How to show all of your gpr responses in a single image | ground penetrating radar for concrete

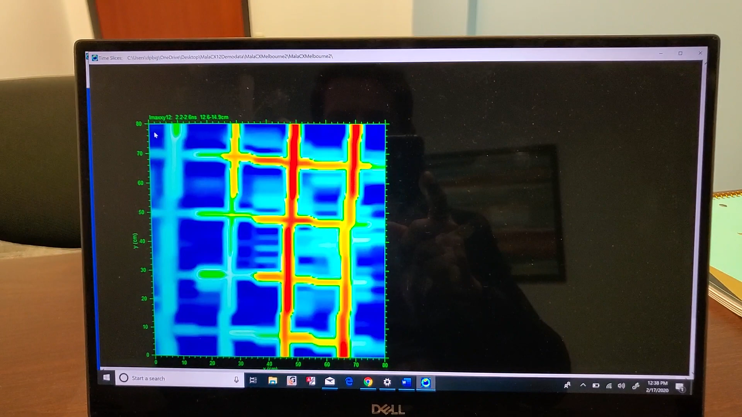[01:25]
we're going through and we can see that the rebar actually appear at different depths. And by the time we get down to our conduit, they have now disappeared.
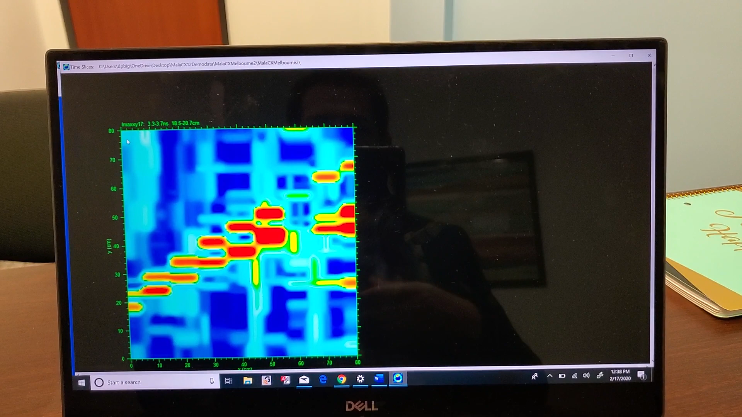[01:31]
What we want to do is actually keep all of that in one image itself. And so you can do an overlay here. And as it goes through, it'll actually keep everything that was in there.
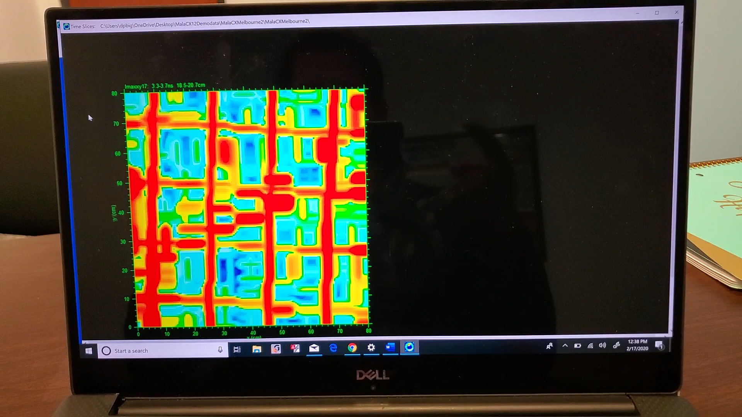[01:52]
Now, as you'll notice, there's some stuff that was near the surface that we actually don't want. And so what it allows us to do, and you can see obviously the rebar has now all stayed and the conduit one and then two have all remained.
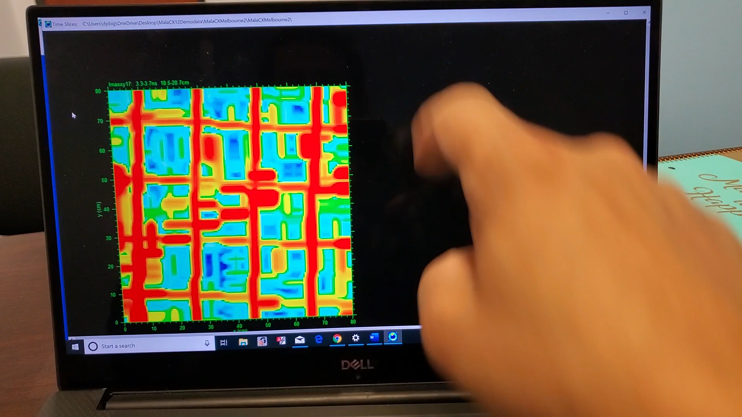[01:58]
But what we can do is we can just turn off different slices and say only keep the stuff from these particular slices.
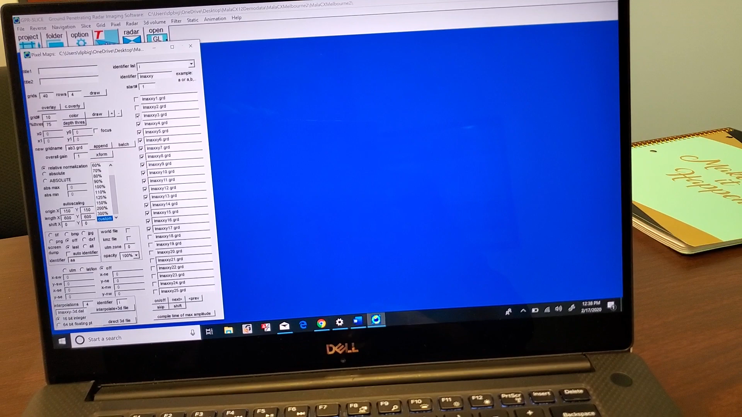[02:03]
So as I overlay this one final time,
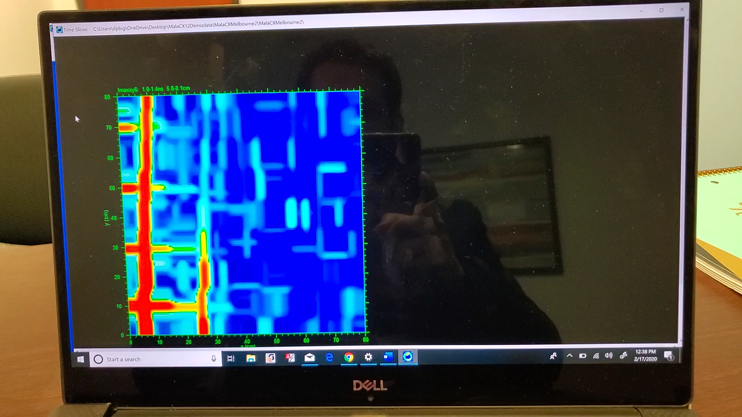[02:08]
all it's doing for me is keeping in the responses that I want.
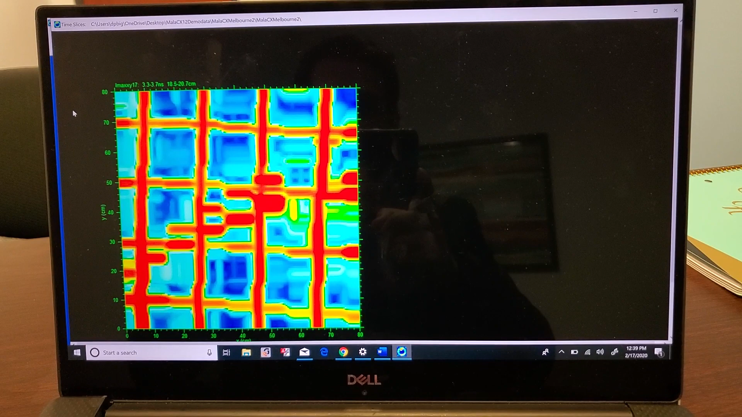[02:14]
And so we have, you know, one, two, three, four rows of rebar in one direction.
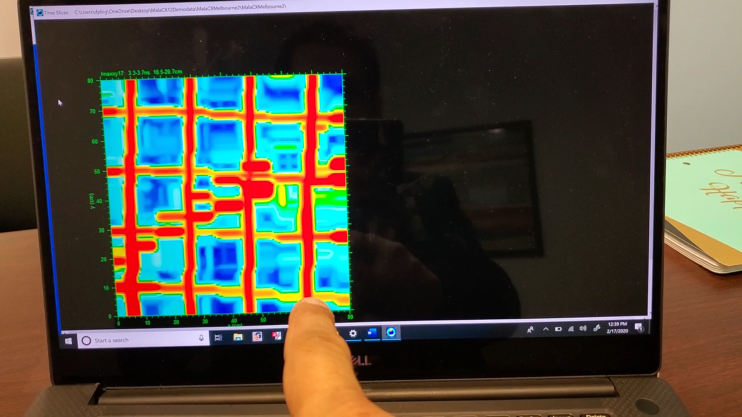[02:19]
Then we have one, two, three, four in another direction. Then we have a conduit coming this way, one, and that conduit coming this way, two.
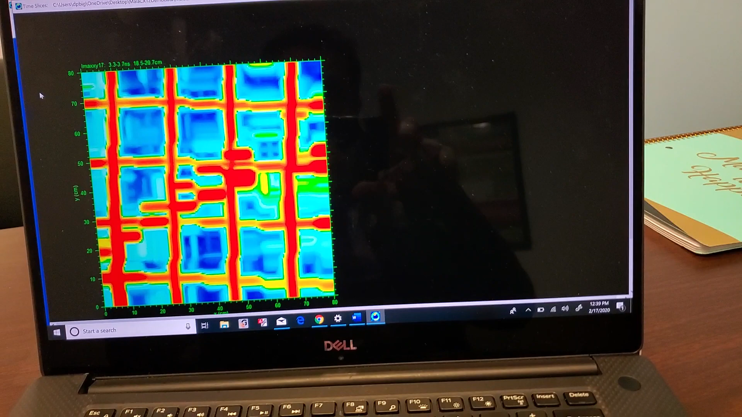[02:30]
And so it's really helpful to use this overlay function to image all of your responses in one single image that you can then go ahead and give to a, to a customer or make interpretations on it, whatever have you.